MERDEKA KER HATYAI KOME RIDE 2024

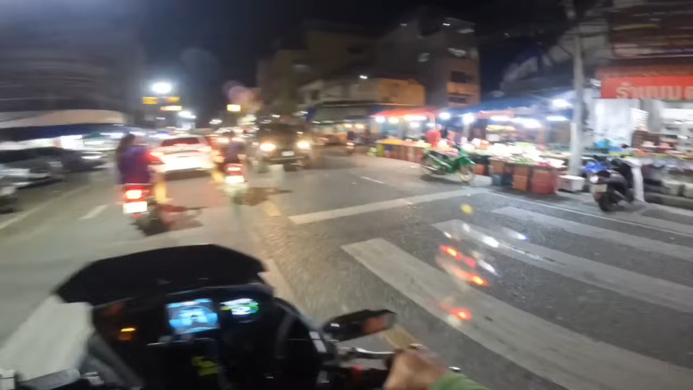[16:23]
Alright, so malam ni macam ni lah keadaan. Eh, apa tu? Oh, sampah, aku ingat motor tadi.
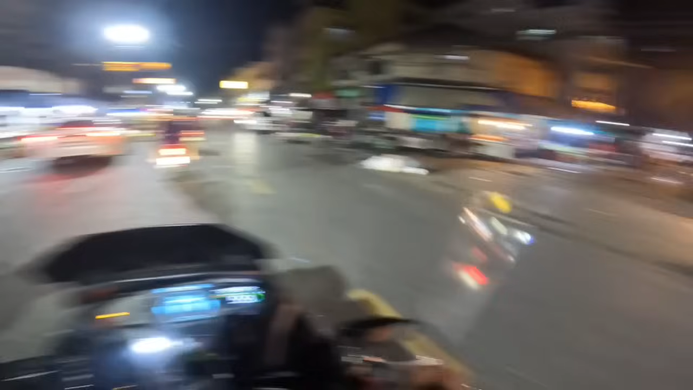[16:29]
Beginilah keadaan malam di Hatnyai. Ini bukannya di Lee Garden . Ini di karangan pasar. Pasar pagi sampai ke malam pun dia menjaga. Kamu tengok tu, jual sayur apa semua.
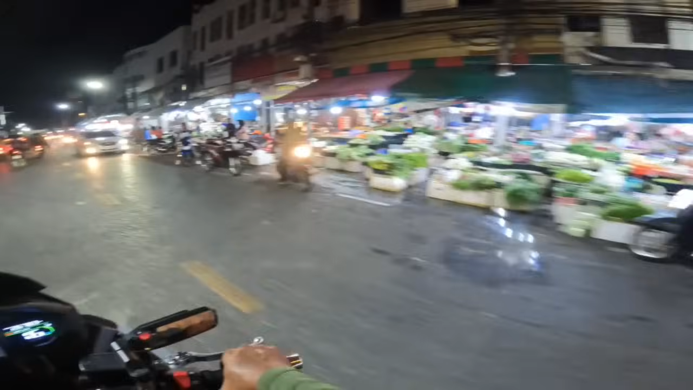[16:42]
Dah macam kat Coket je. Nampak? Weah. So kalau kau datang kat Nyai, jangan kau pergi Lee Garden je, datang kat pasar ni. Macam-macam ada. Kau nak beli beras ke, nak beli apa ke, malam-malam nak makan ringan-ringan, nak makan buah ke apa, sini semua murah-murah, nampak? Petai ke apa ke. Sini pun karangan Islam juga. Banyak agak orang Islam niaga.
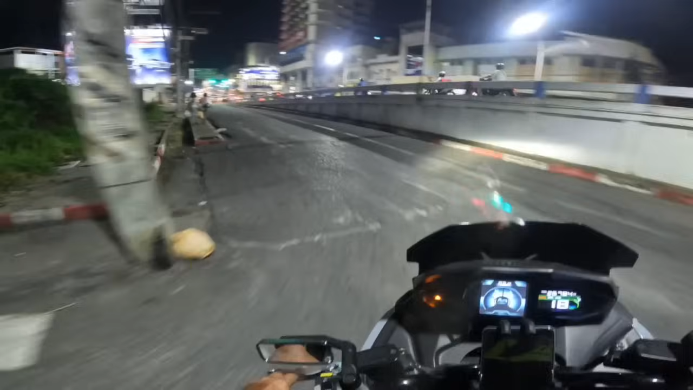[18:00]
bazar. Bini aku nak beli. Nak beli apa? Ibu nak beli apa?
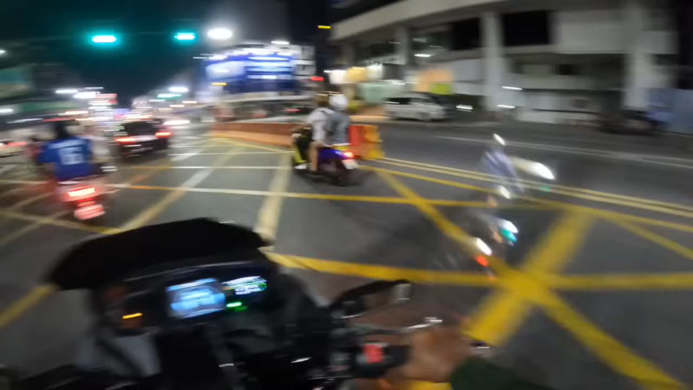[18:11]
Naik bazar nak beli apa? Asal naik bazar. Nak beli apa? Dia nak beli sushi ke mah. Okey, inilah dia. Ini betul Lee Garden. Tadi belakang kan aku tengok ni. Ni yang pagi-pagi video yang dulu kan, yang lepas kita beli shopping kat sini.
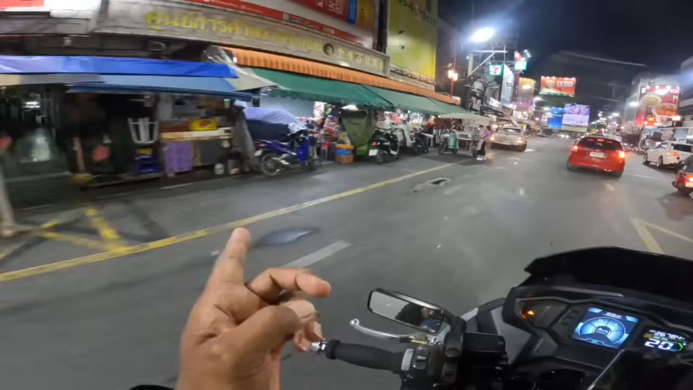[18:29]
Tapi kat sini agak mahal sikit. Jadi kalau kata nak beli kacang ke apa pagi-pagi, beli dekat sanalah.
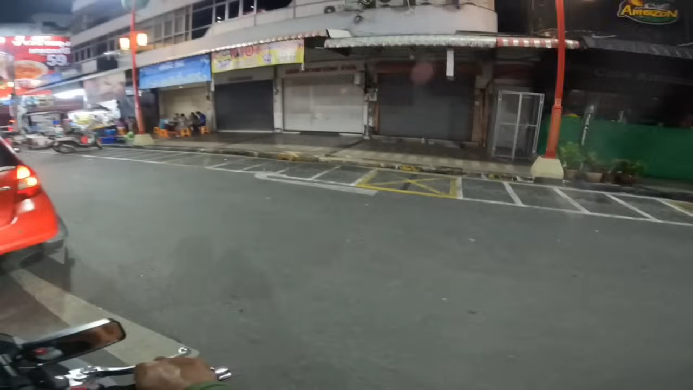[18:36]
Yang aku dengan Jeb beli tu kan, kedai akak tu. Aku pun carilah kat situ. Dia kedai yang pertama.
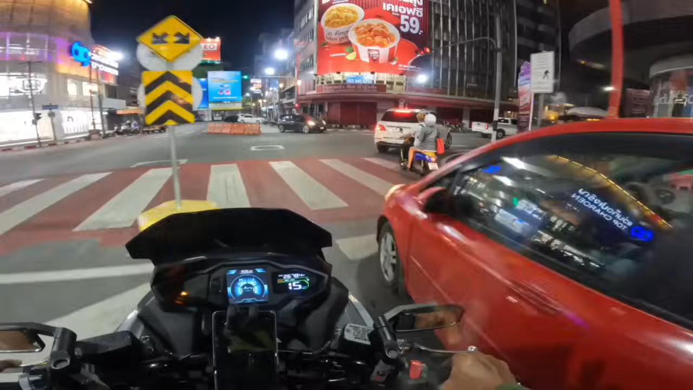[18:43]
Harga dia pun boleh dengar. Lepas tu dia pun tak kedekut ke mah. Kau mau datang kat situ, kau mau tibai lah, bantai lah kau nak makan apa kan. Kau nak rasa lah. Kak ni rasa sikit, dia bagi. Kak ni rasa sikit, dia buka. Ambil. Sampai kau mau kenyang kat situ. Inilah dia. Dekatan dengan Lee Garden. Kira ni Lee Garden lah ni. Nampak? Semeriah-meriahnya. So kalau kau suka nak lepak sini,